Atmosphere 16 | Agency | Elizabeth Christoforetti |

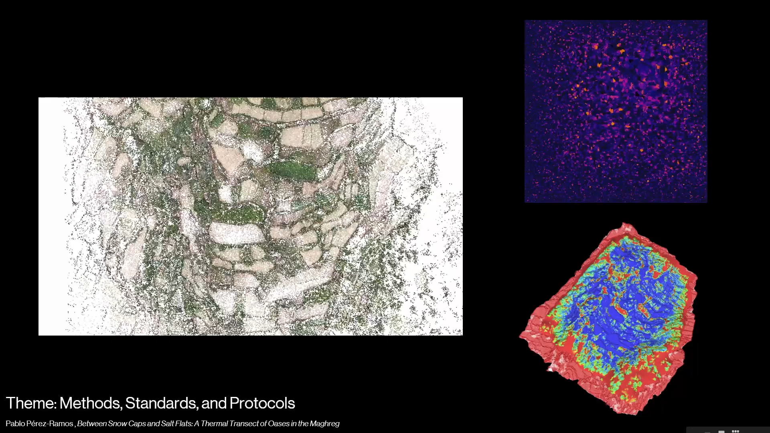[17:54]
standards, and the mechanics that shape our environment. This is research by Pablo Perez Ramos. He uses drone-captured thermal analysis to reveal the oasis as something of an ancient technology that continues to sustain agricultural practices and conditions of extreme aridity.
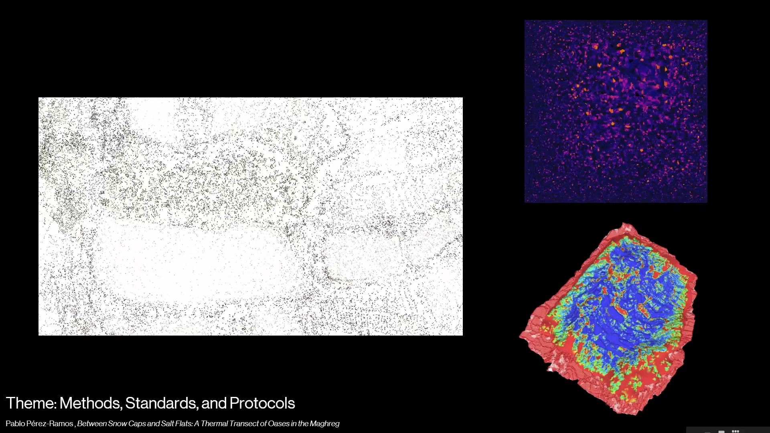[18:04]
So these are places where people live that are really dry. So this mode of seeing a slowly but continuously changing and evolving form of design.